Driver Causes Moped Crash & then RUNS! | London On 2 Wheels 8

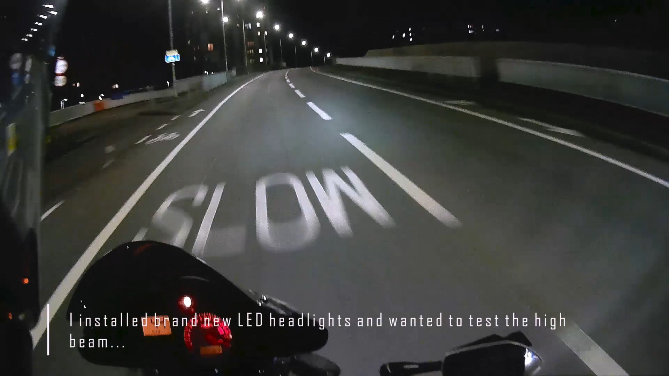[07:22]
Oh man, high beam is insane. What the? Oh, I didn't expect that. I saw that for 1 second.
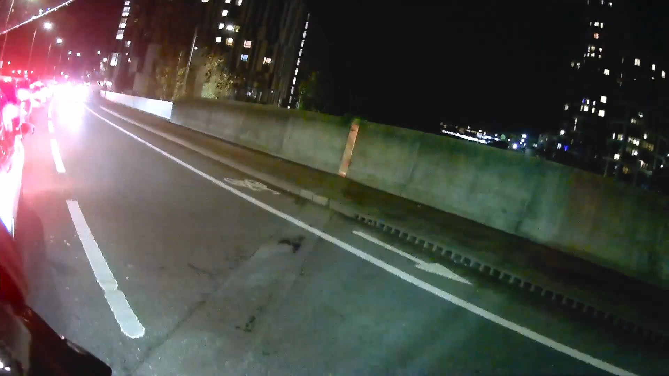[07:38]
Holy shit. Lights up the entire city.
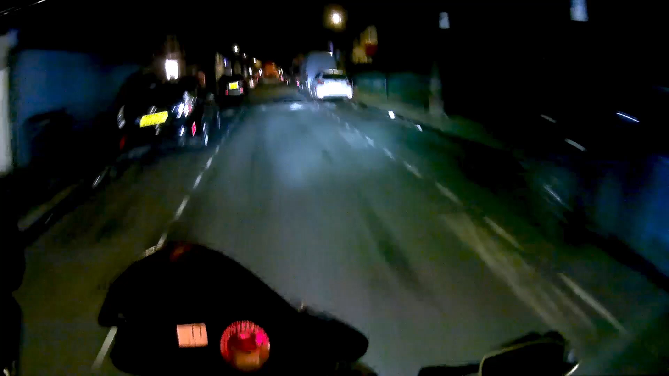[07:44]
Oh, I can see so much more. This is so cool. I can finally see these speed bumps. Oh, you have no idea how much of a difference this is. So good. I can actually see where I'm going. I can see every speed bump. I like this.